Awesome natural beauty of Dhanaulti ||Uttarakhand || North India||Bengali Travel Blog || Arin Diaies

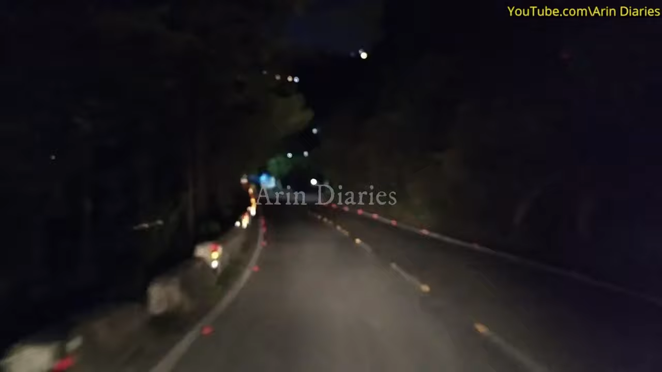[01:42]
হঠাৎই ঝুপ করে সন্ধে নেমে এলো, অন্ধকারের বুক চিরে পাহাড়ি আঁকাবাঁকা পথ দিয়ে আমাদের গাড়ি ছুটে চলল আমাদের গন্তব্যস্থলের দিকে।